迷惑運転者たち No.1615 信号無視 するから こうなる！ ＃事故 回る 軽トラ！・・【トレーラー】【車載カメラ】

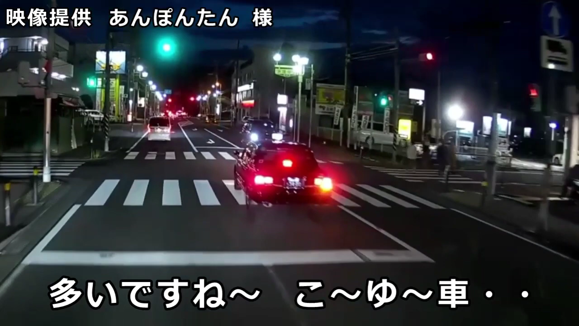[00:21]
これは何やろ、スマホいじってるよ。あれじゃ発信はできねえよな。止まってる時のスマホいじりを勘違いしてるやつ多いよな。